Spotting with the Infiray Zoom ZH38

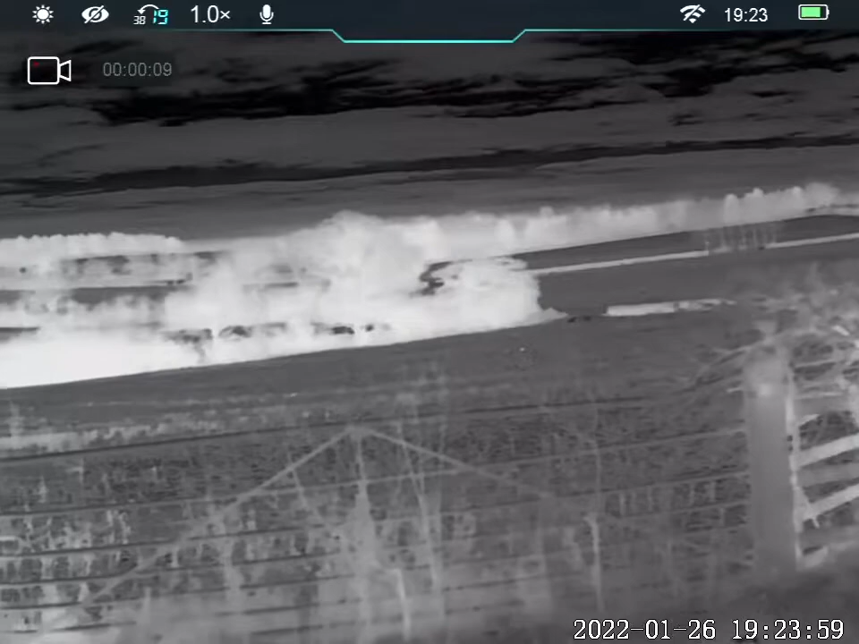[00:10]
Nice farm this one.
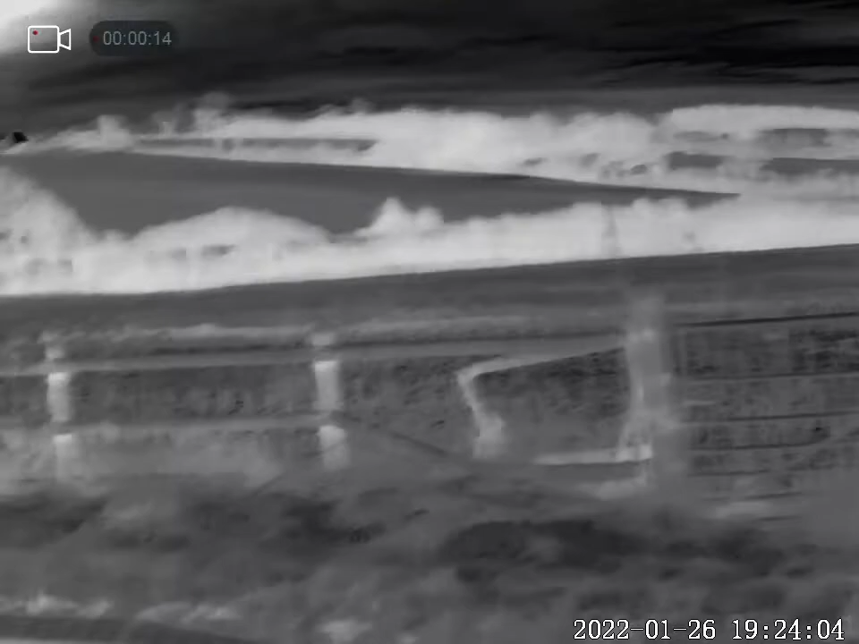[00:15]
Loads of thick hedgerows, spinnies, wood, lake.
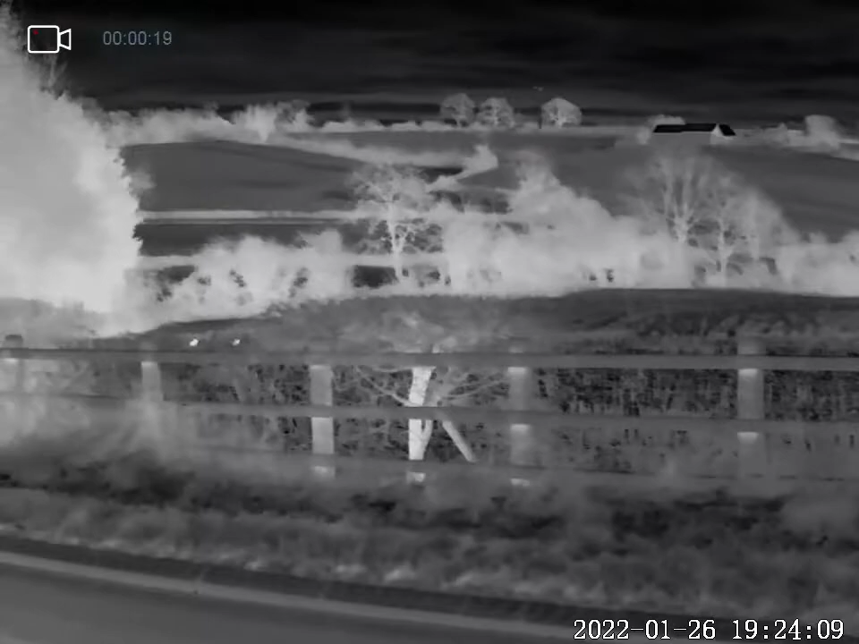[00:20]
One or two down in the corner there. Can't see anything of any size up on the high bank but I should pop down there another night and give it a go. I'll put some bait out and then hopefully someone will come along for a sniff.
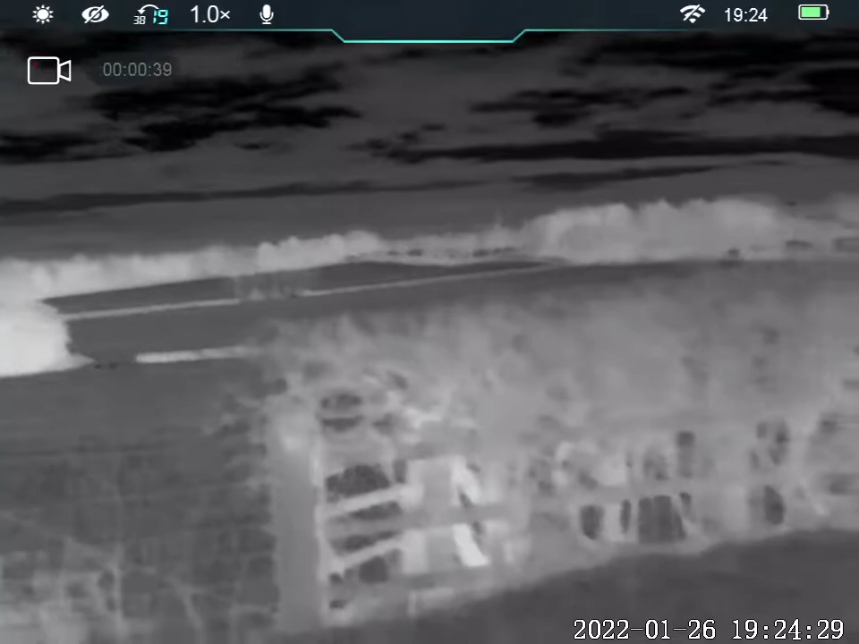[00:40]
I must go on to the next farm because I got a call to say that he's got a bit of a problem.